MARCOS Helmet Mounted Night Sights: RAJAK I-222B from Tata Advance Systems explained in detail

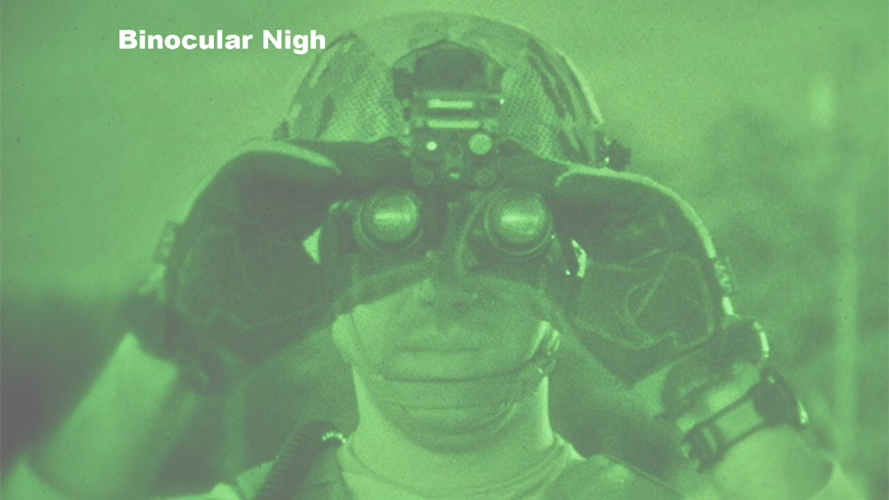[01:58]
as binocular night vision goggle Rajak i222v.
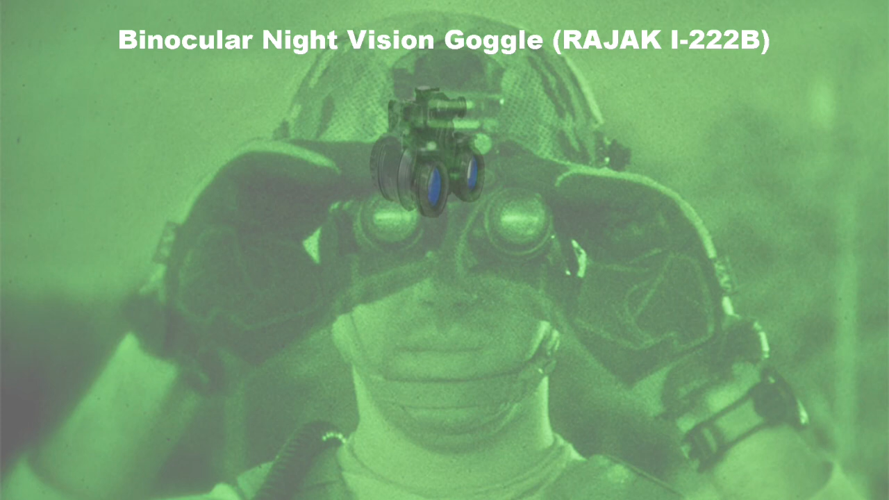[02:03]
The HMNS consists of a lightweight twin tube night vision binocular fitted on an advanced compact helmet which is a bulletproof comes with optimal
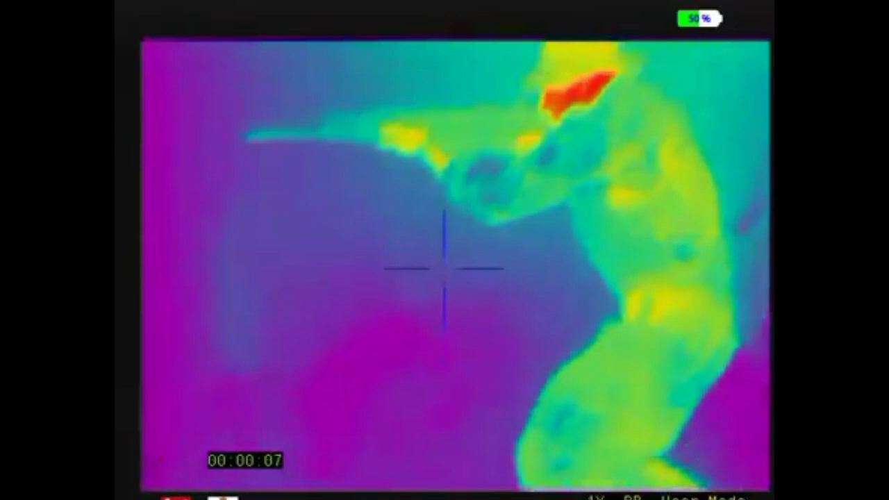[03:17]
during night ambience as it not only boosts troops night within
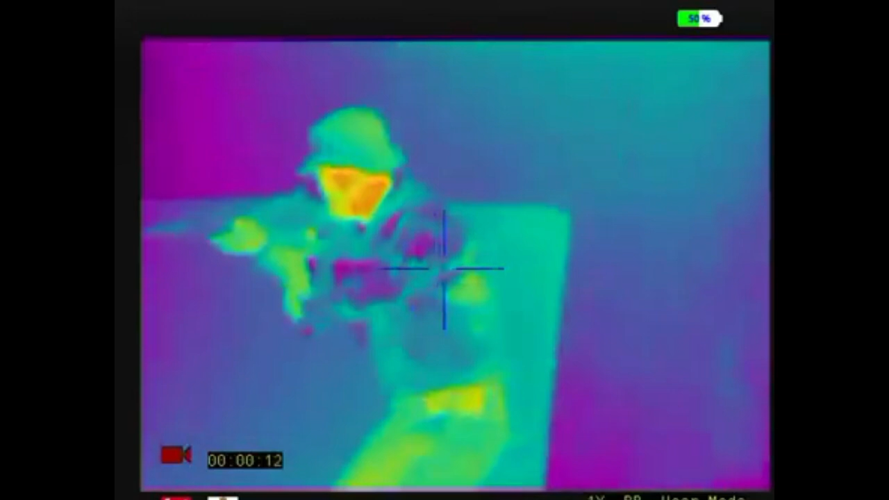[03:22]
capabilities several folds but also drastically improves the depth perception
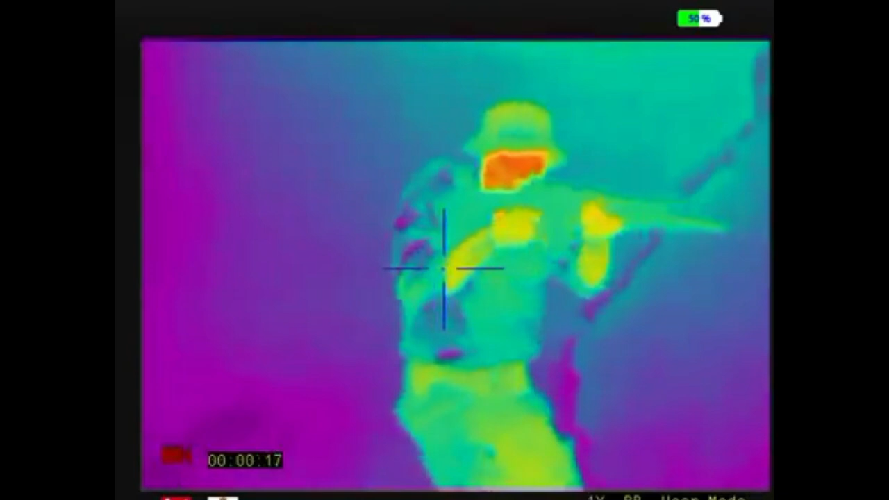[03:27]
due to its twin tube configuration giving better maneuverability and much required edge over the enemy.
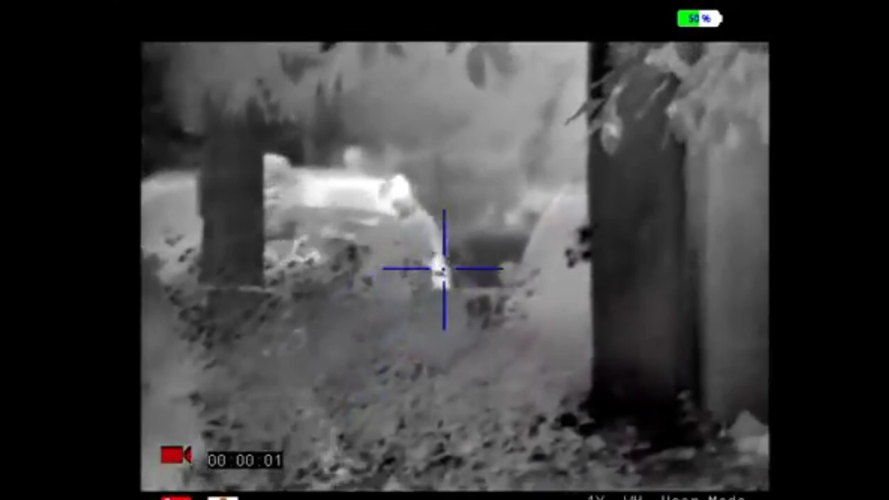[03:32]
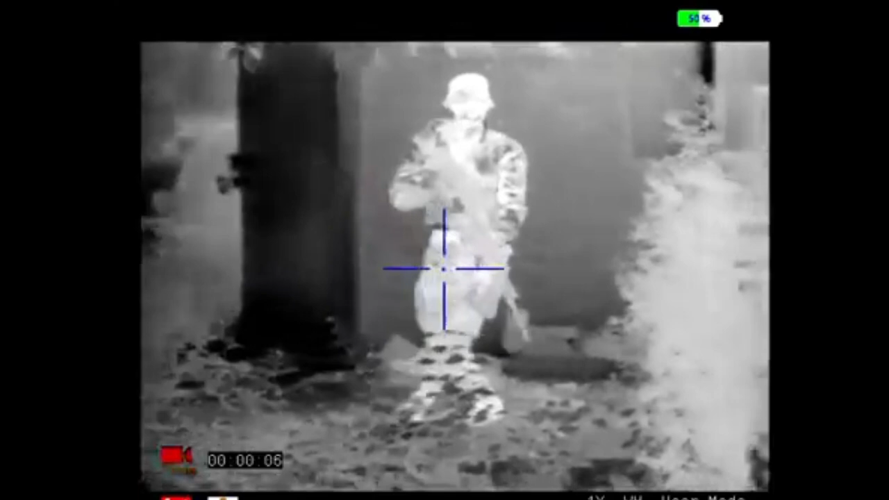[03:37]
Tata PowerShell has been in the process of developing state-of-art night visual devices both in
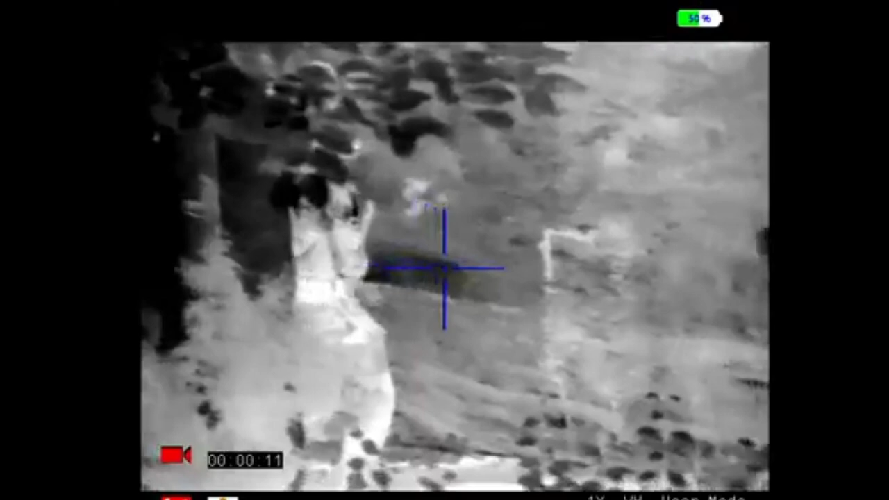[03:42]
image intensifier and thermal imaging domains and has invested
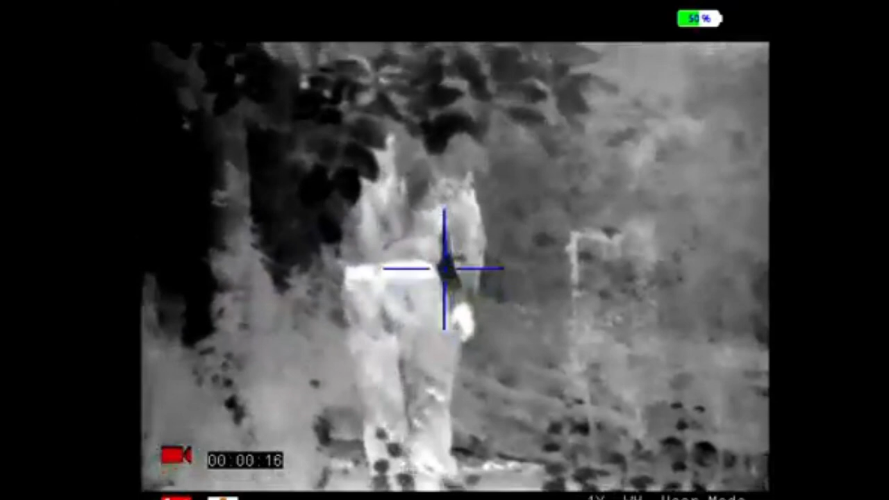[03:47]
substantially to establish world-class optronics manufacturing and testing facility in its Bangalore factory for night vision operational requirements of the Indian forces.